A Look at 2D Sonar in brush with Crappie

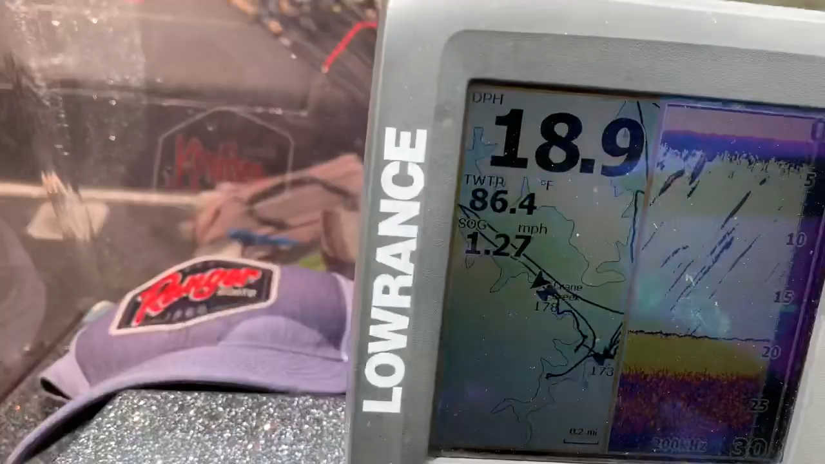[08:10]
On screen: water 86.4°F, speed 1.27 mph
I don't know if you can even see the daggone screen or not. Actually, there's two right here.
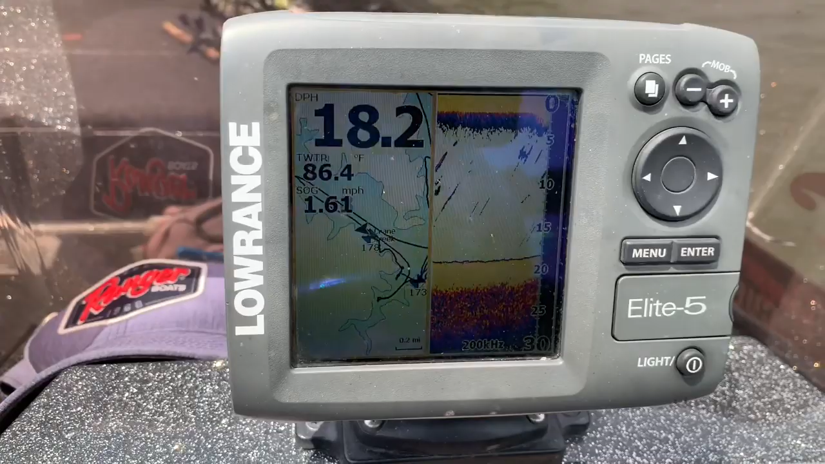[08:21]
On screen: water 86.4°F, speed 1.61 mph
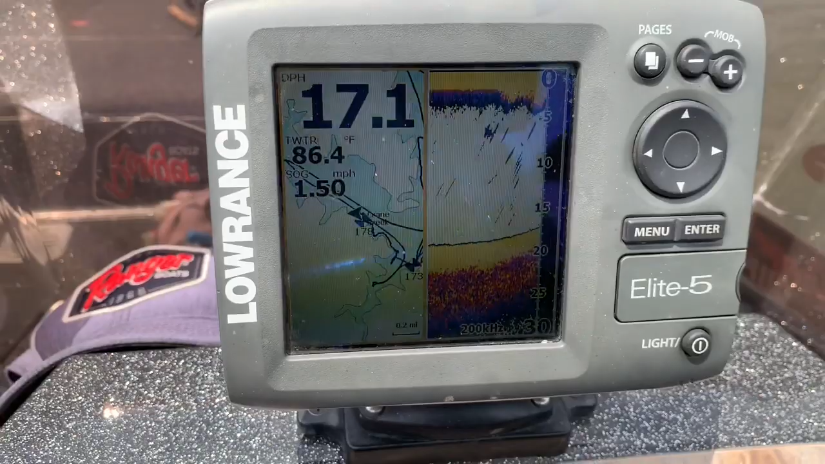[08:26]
On screen: water 86.4°F, speed 1.50 mph
I can see it's starting to come up.
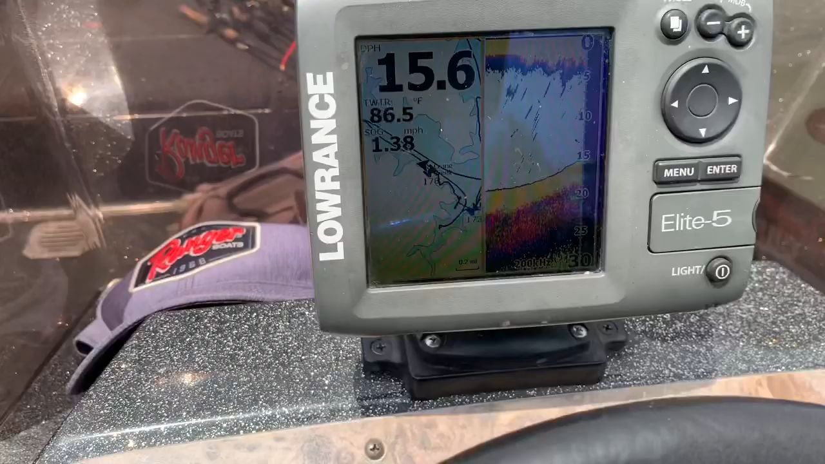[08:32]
On screen: water 86.5°F, speed 1.38 mph
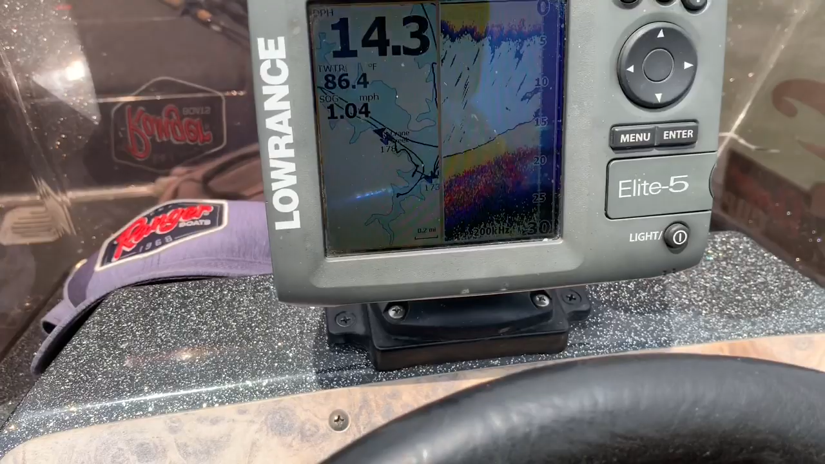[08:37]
On screen: water 86.4°F, speed 1.04 mph
There's a brush there, see it?
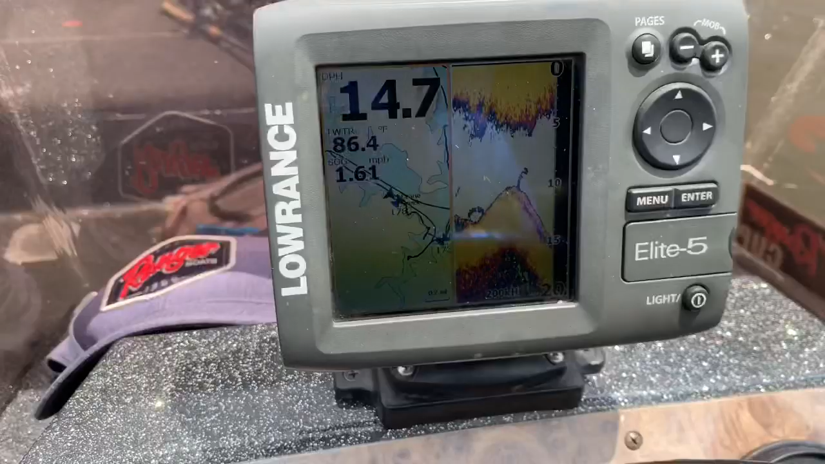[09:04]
On screen: water 86.4°F, speed 1.61 mph
Must have missed it. Oh, there it is. Look at that.
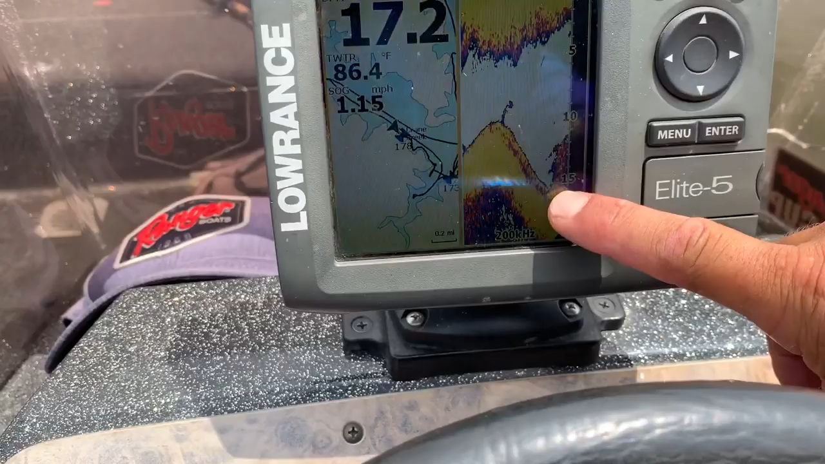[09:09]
On screen: water 86.4°F, speed 1.15 mph
Look at that. That's a brush pile. That's what we're looking for there.